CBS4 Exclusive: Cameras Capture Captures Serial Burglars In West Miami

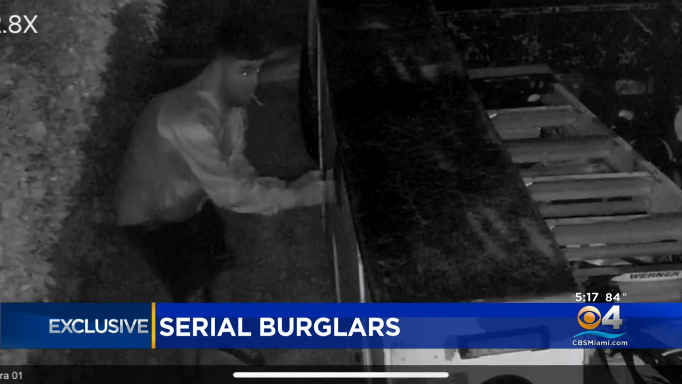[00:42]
Now to CBS4 News exclusive, a warning about serial burglars caught on camera in West Miami. Tonight, police say they may be taking their crime sprees into other cities.
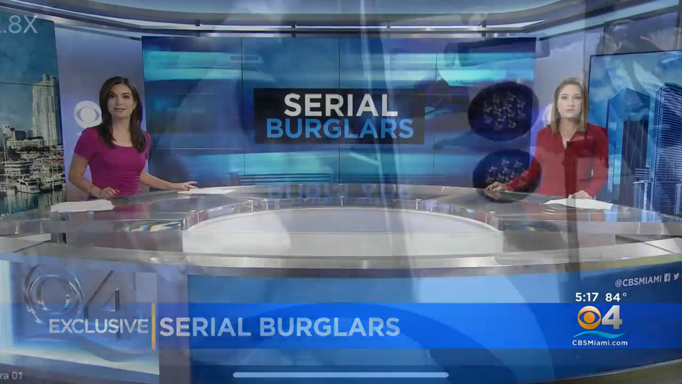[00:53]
And tonight, new surveillance video could shed some light on who these thieves are. CBS4's Peter Dench spoke with police about what's being done to get them off the streets and why they think these criminals could strike again.
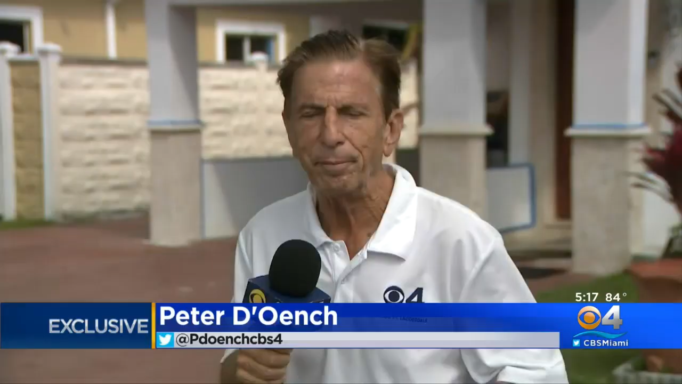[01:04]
West Miami police say the serial burglars struck when most people were sleeping just after four in the morning. The victim hopes someone will recognize them.
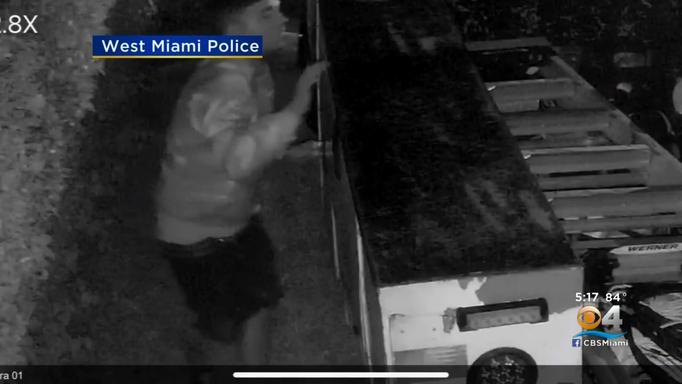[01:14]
Police say these are faces they want you to remember. This male, seen stealing plumbing and electrical tools from a contractor's truck, and his female accomplice next to him.
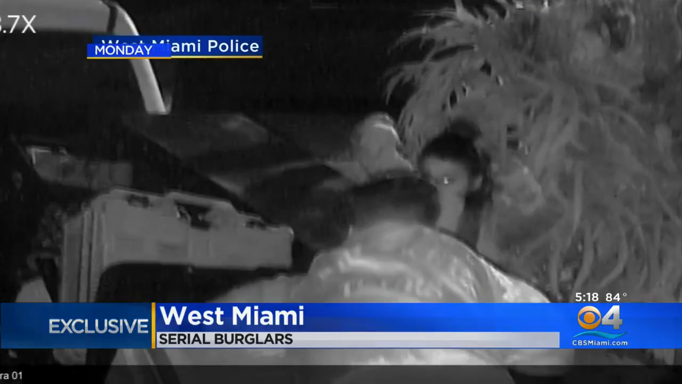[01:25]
They're both probably in their late teens or 20s.